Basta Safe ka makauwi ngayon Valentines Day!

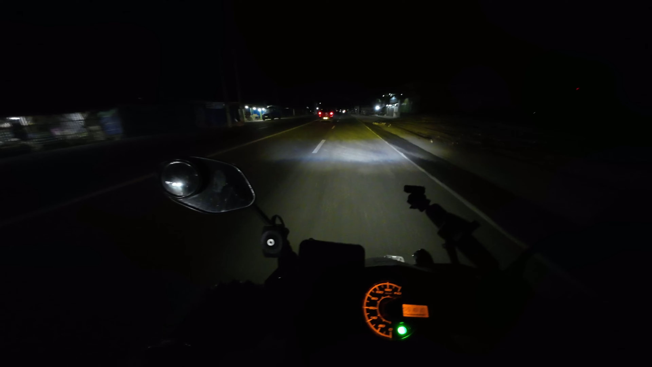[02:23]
tinulungan ako eh dito pa naman sa parting tanay ay ano mas mahirap ah nakakalungkot pa dito kay kuya hiniram lang yung motor tapos nagka problema pa valentines day pa naman ngayon meron pa naman sana siguro silang lakad ng asawa niya hindi na niya nasundo maaga pa naman ah 9.54
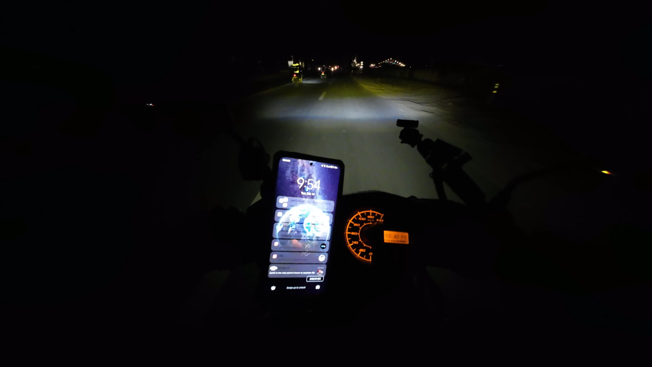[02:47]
makakabot pa naman ako nito pa uwi kayang-kayang ni beast yan pares lang naman kaming 100 bit na gamit eh mas mahihirapan kasi yung kanina na nagtutulak sa kanya may angkas pa na raider eh tingnan nyo naman kung gano kadilim dito nakakatakot at least tagataneng naman si kuya pero syempre mabuti pa rin yung nag-iingat kuya sigaw ka lang pagka malapit na tayo ha